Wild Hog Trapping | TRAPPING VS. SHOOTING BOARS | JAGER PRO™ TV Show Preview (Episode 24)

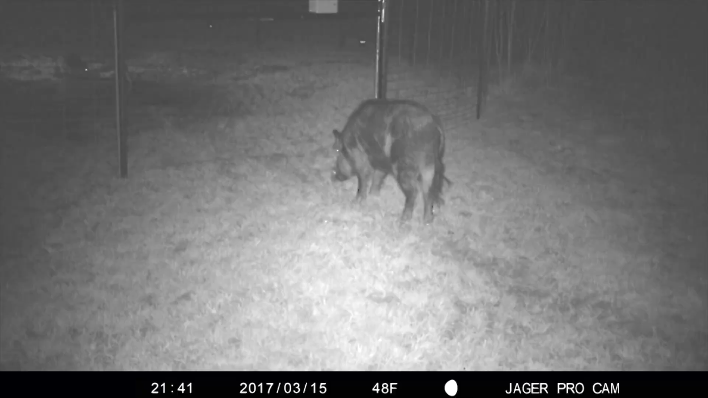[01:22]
Old boars are much more likely to avoid trap enclosures or completely leave an area when pressured. They are solitary animals and make individual survival decisions since they do not require the social needs of a sounder.
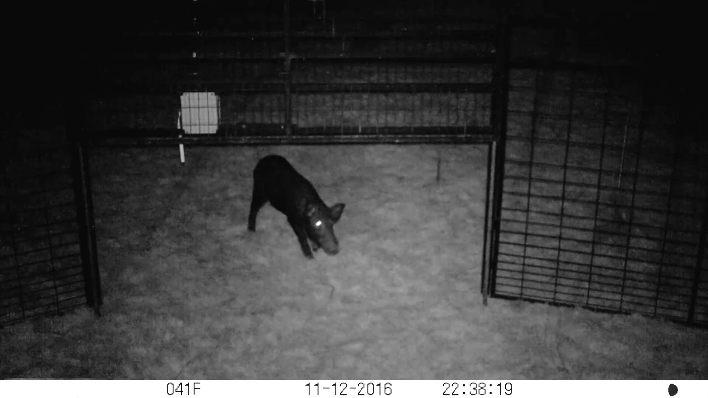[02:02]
I nicknamed him Big Ears because his ears were not proportionate to his head.
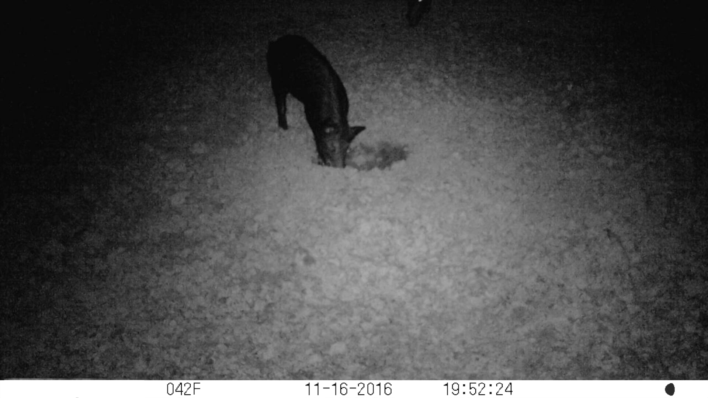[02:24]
Big Ears locates it after dark and is joined by another boar of similar age and size. I nicknamed this boar Half Hamp as his Hampshire white stripe across his back is very narrow. Both Big Ears and Half Hamp visit multiple bait
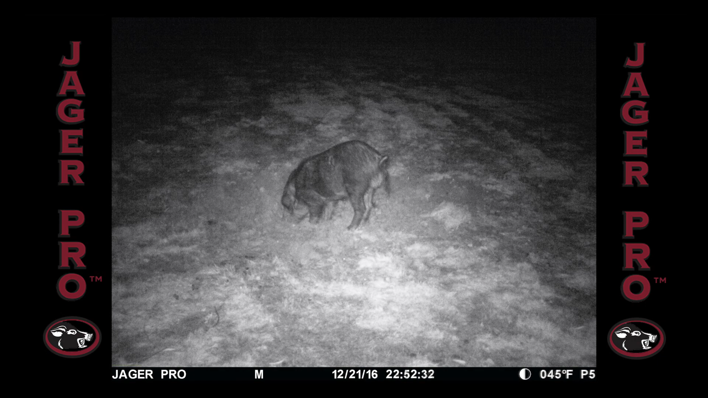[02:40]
holes on the property during the next 30 days until this tripod feeder is established 700 yards away on 17 December. Both boars begin using this feeder on the 23rd and return again on Christmas Eve.
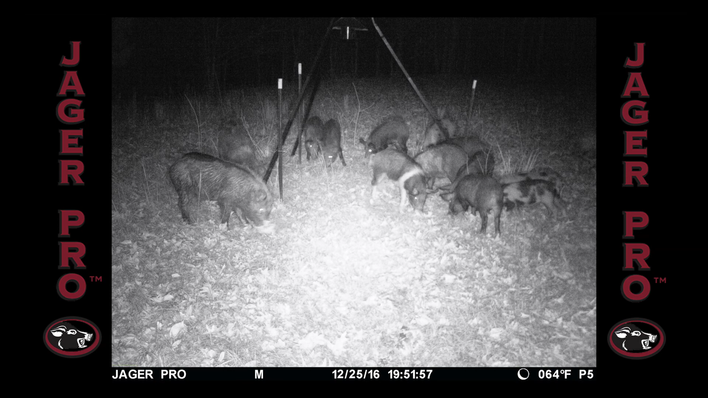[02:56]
The boars along with another sounder of 12 dine together on Christmas day. I built a double gate mine trapping system on 26 December to begin conditioning the sounder for capture.
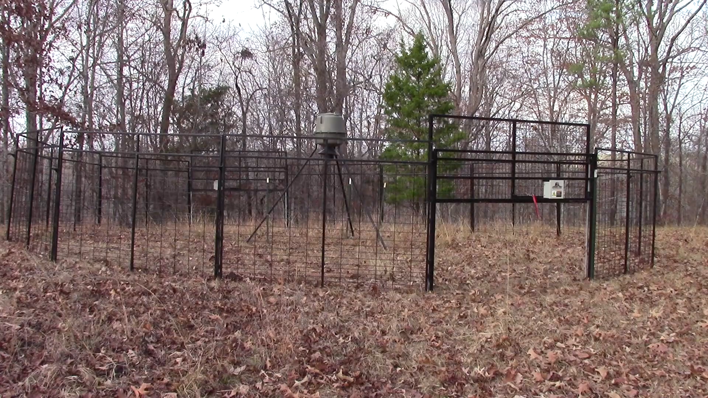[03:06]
Big Ears arrives at the far gate the evening of the 28th. This is the first time I've observed a feral pig walk backwards into our trap.
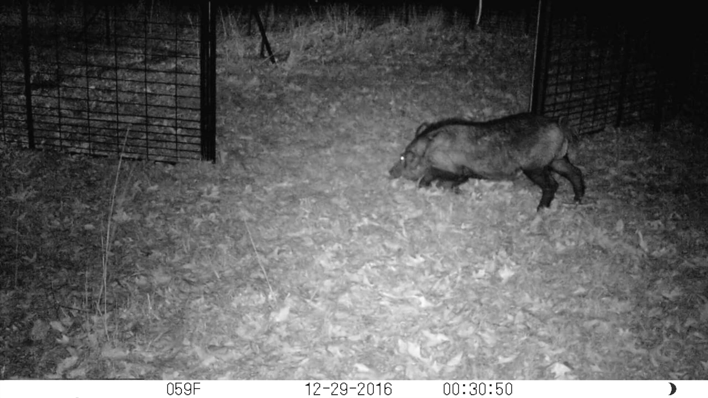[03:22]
The overhead drop gate causes Big Ear to exhibit the same cautious behavior after midnight at the near gate threshold. Half Hamp also reacts cautiously at the near gate before sunrise on the 30th. The below freezing temperature motivates him to enter the far gate a few minutes later.
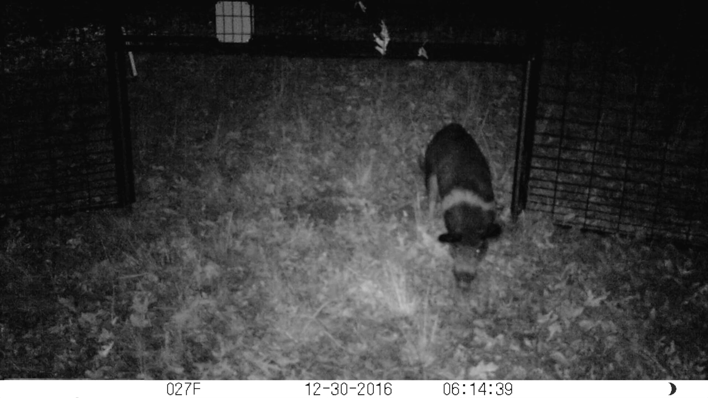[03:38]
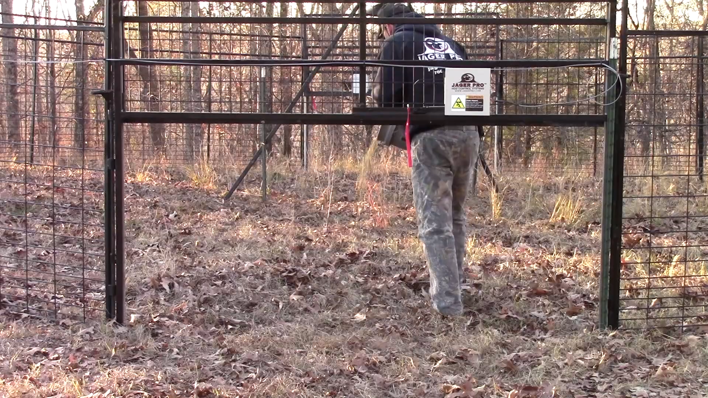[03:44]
A rebate shelled corn with a bucket inside both gate thresholds to help condition all 14 pigs to the trap enclosure.
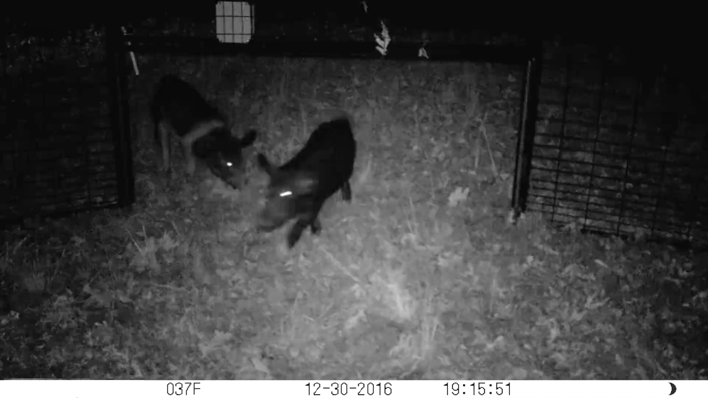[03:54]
Big Ears and Half Hamp arrive together after dusk on the 30th. Both cross the far gate threshold within five minutes and are standing under the feeder within 20 minutes. I could easily capture them now but choose to wait two hours later to capture the entire sounder of 12 instead. I quickly and quietly euthanize them and take photos then
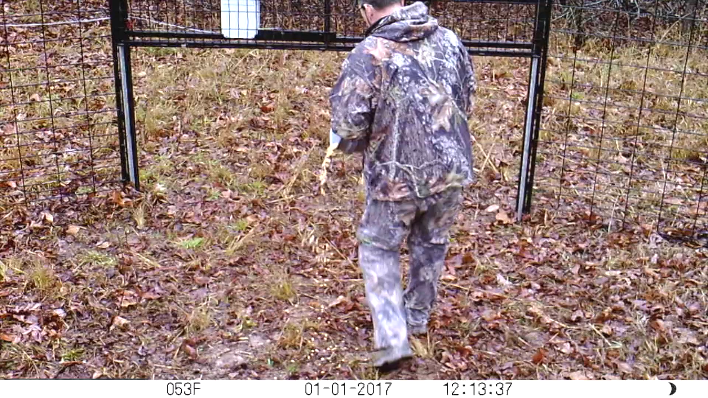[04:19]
rebate inside the gate thresholds on new year's day. The adult boars arrive together at 20 19 on 3 January. Big Ears cautiously enters first.
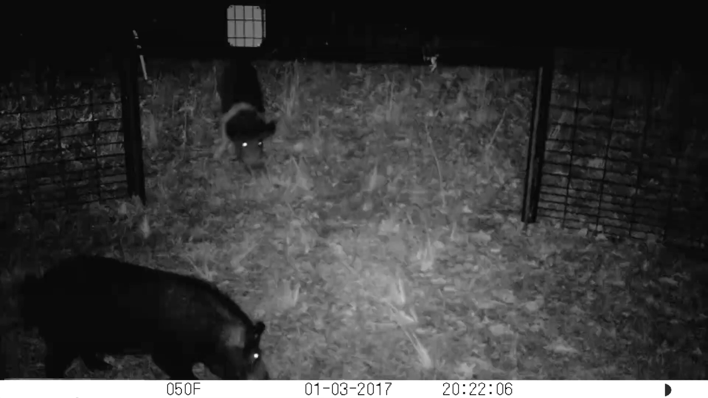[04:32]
Followed by Half Hamp 45 seconds later.
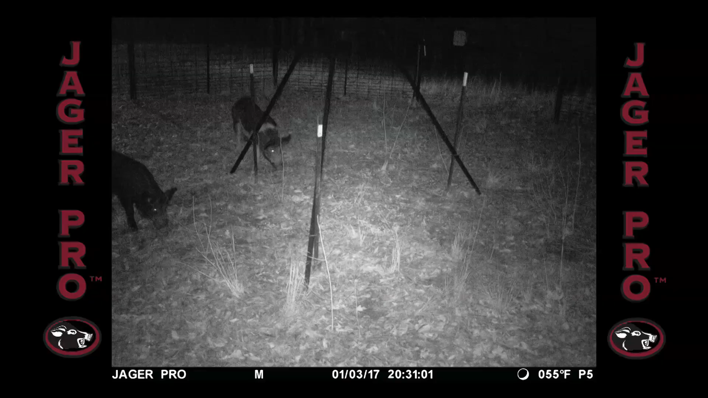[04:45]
I receive this photo from our mine cam of both boars standing under the feeder. Using the Jaeger Pro mobile app, I dropped both gates.
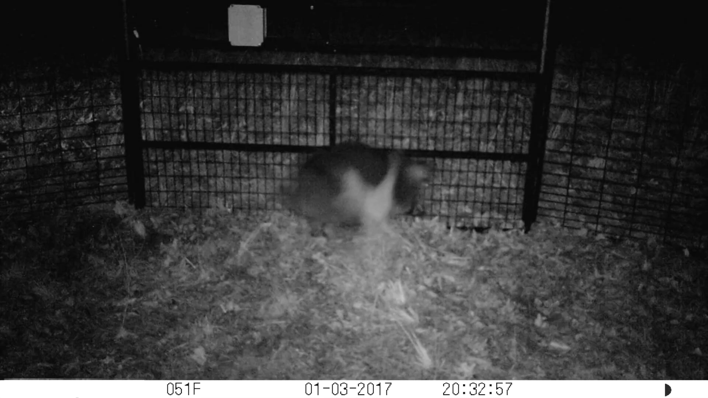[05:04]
The bait holes provided opportunity to remove both boars